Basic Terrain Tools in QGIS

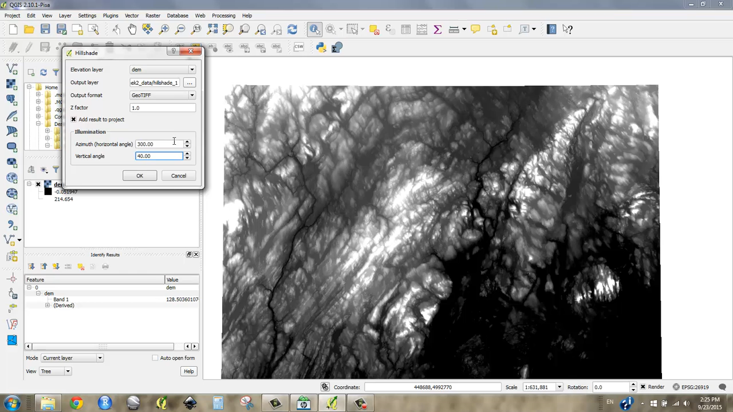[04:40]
45 means halfway between zero, which is the horizon, and 90. And, yeah, so somewhere between probably 40 and 50 would be good. The higher you go, the more relief you're going to get. So go ahead and run the tool, and it's going to take a couple seconds. And voila, there you are. And it might look a little confusing because, you know, it just looks like a ruffled piece of tinfoil. It's not actually that attractive at the moment. Well, we're going to play around with different ways to represent terrain. But for now, just know that this does kind of look more, I hope you think it does, this looks more convincingly three-dimensional than,
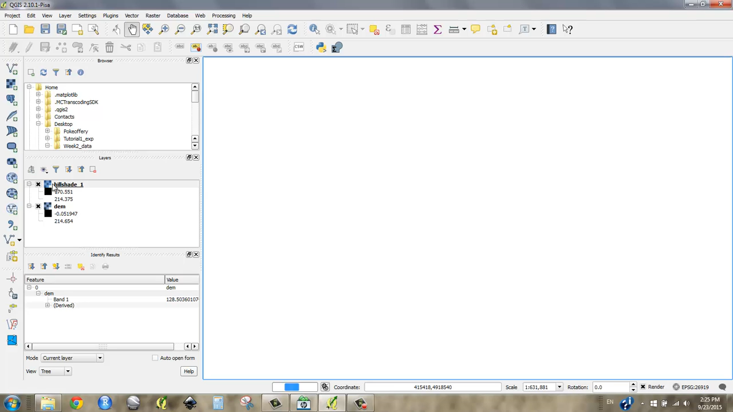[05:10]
for instance, this does, right? So we've got a hillshade. And the next tool we have is called slope.
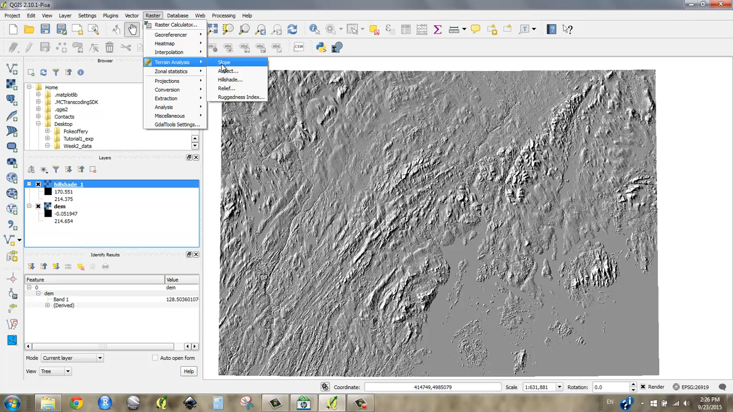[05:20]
And this should be pretty obvious. This is how steep is the pitch. So we might zoom in here, and we can recognize, because we're human, that this slope right here is not as steep as this very white slope is right there. So slope is a raster way of representing the percent, sorry, the degrees that the slope is. So go ahead and run the slope.
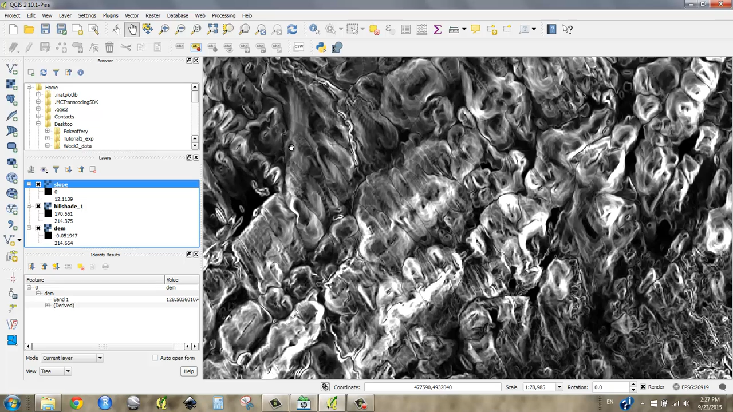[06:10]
This is very useful if we want to know where the steepest and the shallowest grades and gradients are. This is a great tool. And if we were to take our identify tool now, we can see that we've got degrees of slope instead of elevation values. All right. The next one we're going to look at is aspect. And aspect is kind of a radial measurement of the angle that a slope is facing. This might be very useful for building plans or that kind of thing. Where is there more sun exposure?
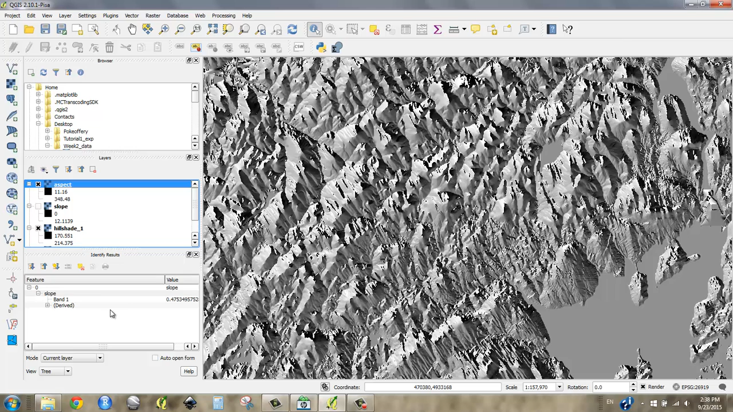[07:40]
But it's just using black through gray at 50% being south back to north at white. So I'm going to change this symbology here and go to properties. And I've made a special single band pseudo color aspect color scheme.
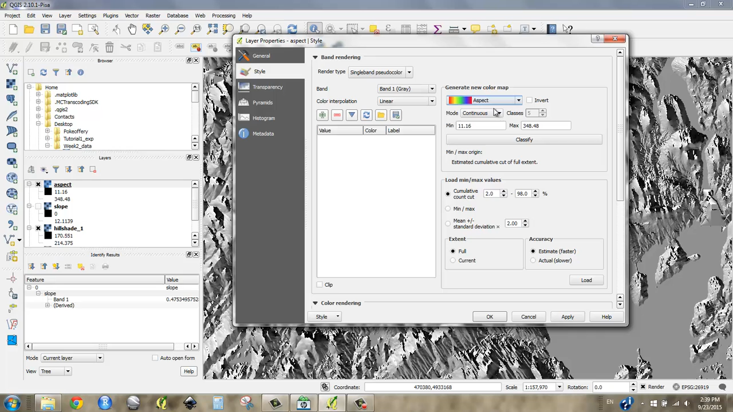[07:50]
And the aspect color scheme has red. It goes from red through all of the kind of spectrum back to red. So if I say okay, we're going to see kind of a crazy, there we go. Now this is still pretty confusing. But now at least you can see, ah, all of the orange and yellows are kind of easterly. The south is green. The west is purple. And red is north. So I don't expect you to know exactly how to use this at the moment.
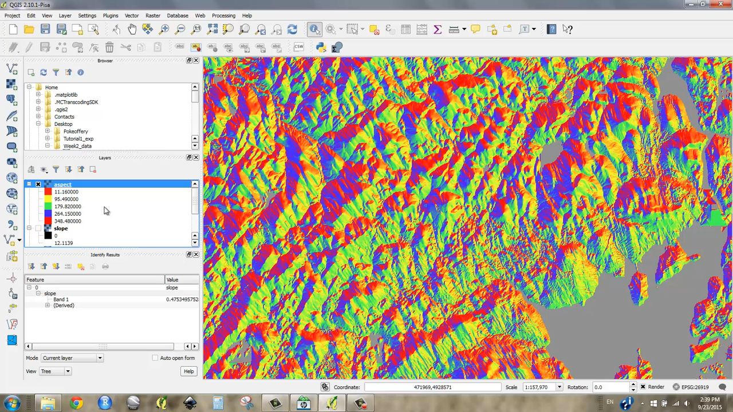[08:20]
But it's just kind of a cool thing that you can do. Great. So those are the three that we're going to be using today. And in the next video, I want you to take a look at how to use the raster calculator. Because it's a pretty powerful tool.